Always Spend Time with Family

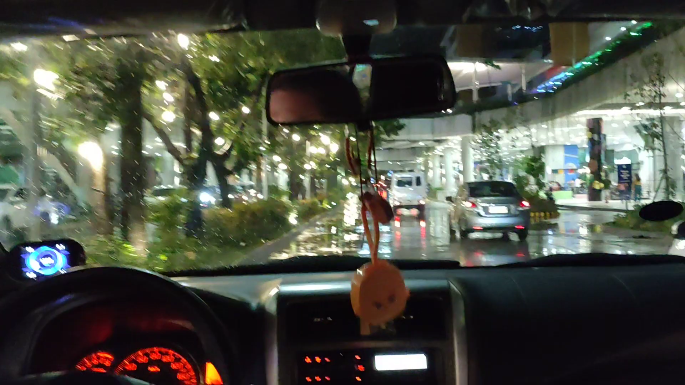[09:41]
wow this is so wow ang ganda here ang ingay ng sasakir pero ako nakasakay ng jeep
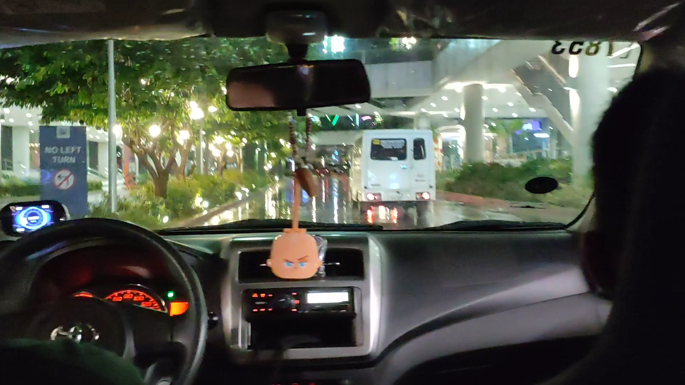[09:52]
para dito na lang po magkano pong plet ano pamasahe plet eh hi plet eh
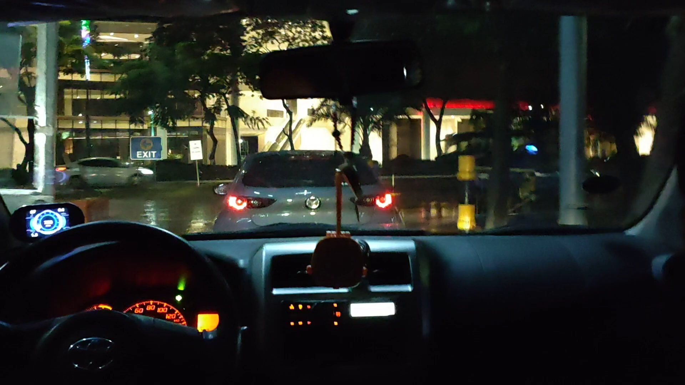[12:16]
maganda sana maglakad-lakad dito sa gabi yung ganda ng mga lights christmas decorations nila aso nga lang umuunan
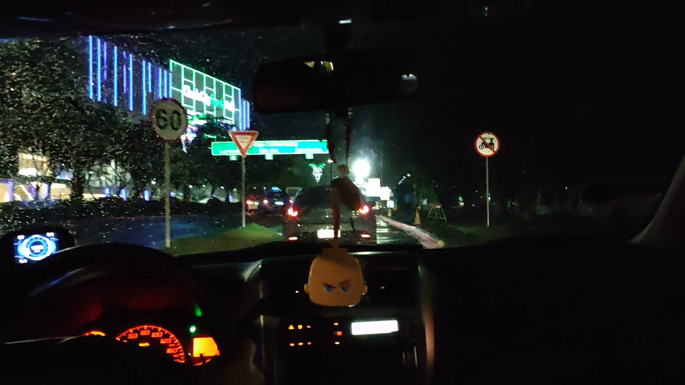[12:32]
clark city front mall ayan malapit nang magbukas itong clark city front mall
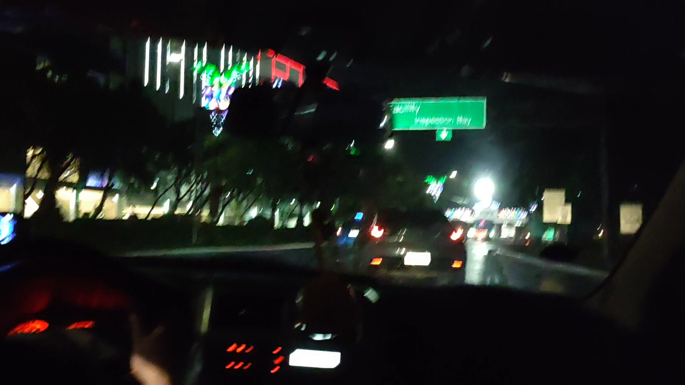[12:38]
sinemas sinema pala yun bagong building sa clark city front
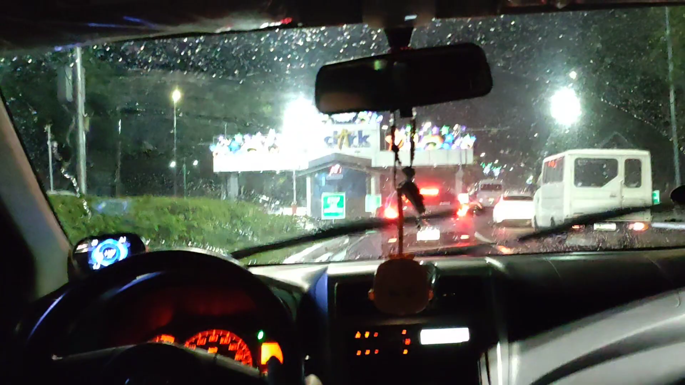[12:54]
mall sinemas sinema pala yun ano ba talaga